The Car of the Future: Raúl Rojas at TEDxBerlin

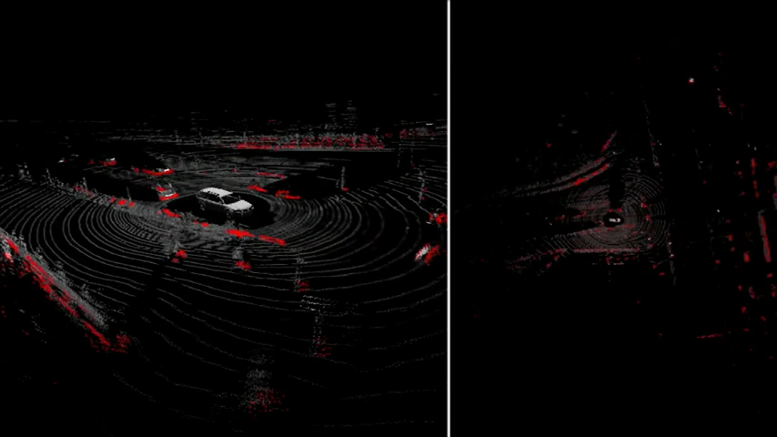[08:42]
These white lines, these white points, are the measurements from the laser scanner.
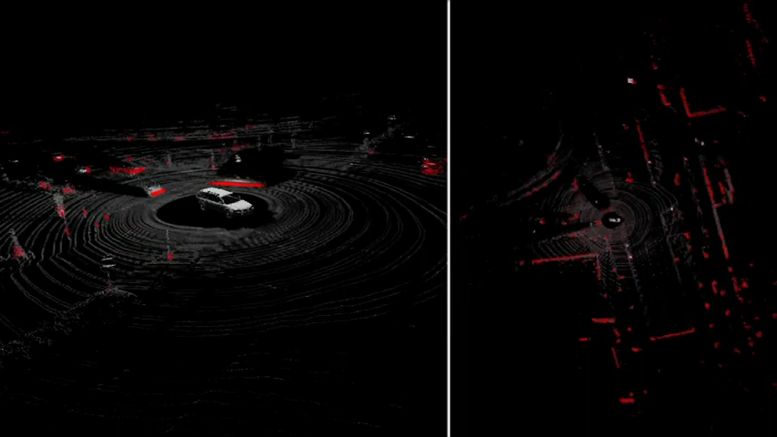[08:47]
The points marked in red are interesting points from the navigation point of view.
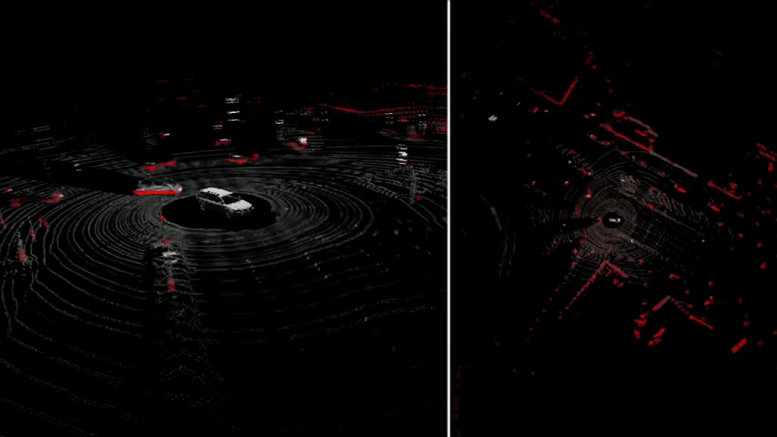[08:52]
So if you want to go on the street and you want to drive safely, you have to know that, for example, this car is coming behind you. What's the distance to that car? What's the speed?
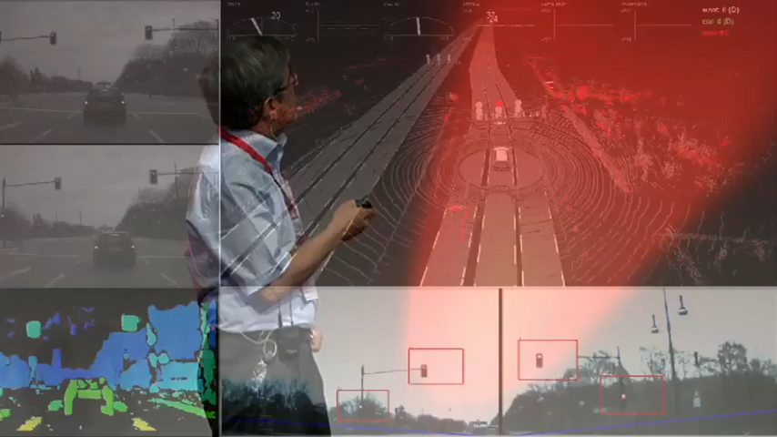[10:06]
Three lanes, the car waiting for a traffic light. Here you see the two pictures from the two cameras.
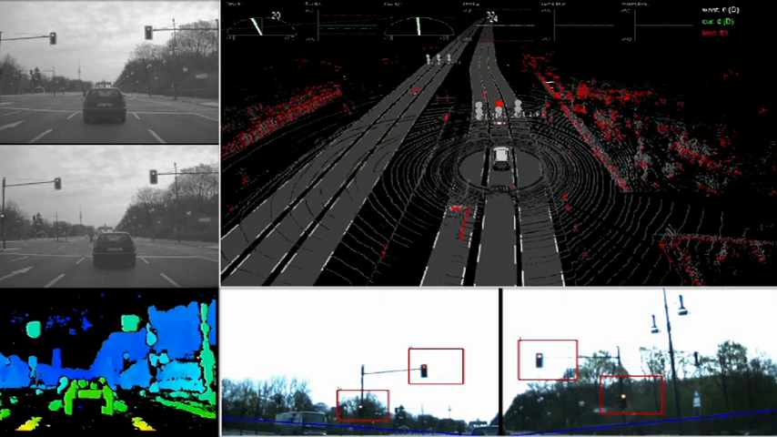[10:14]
The left camera, the right camera, the traffic light is going green. The car is advancing. Here you see the pictures from the stereoscopic cameras. And here the stereoscopic reconstruction, the 3D reconstruction of the world according to what the car is seeing. As you can see from this picture, we have more data than a human can manage to process. A human can only see what's in front, can maybe turn around and see what's behind the car.
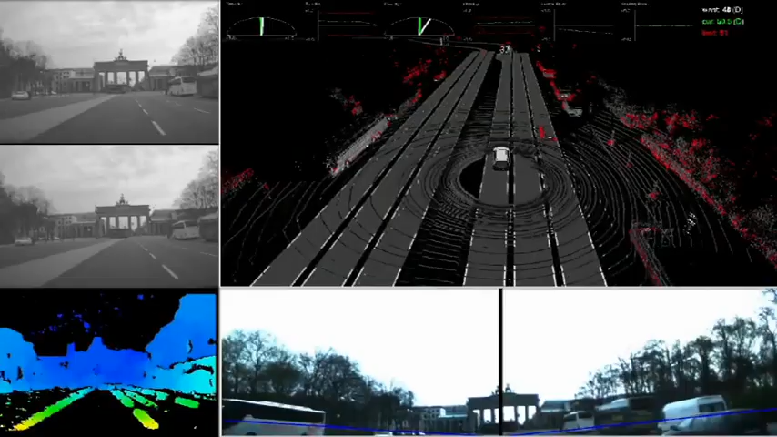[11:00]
And you can see, that's interesting for us, maybe not so much for you, but you can see here all the parameters of the car. We can see what the car is doing, what the car is thinking, so to say.
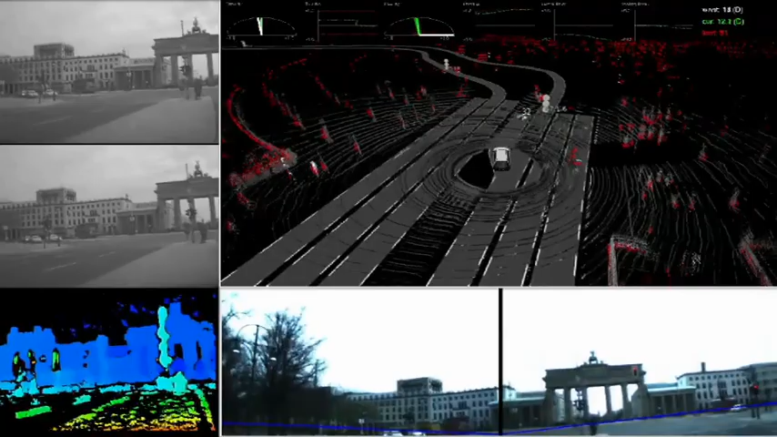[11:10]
And when we are driving with this car, the car is talking to us.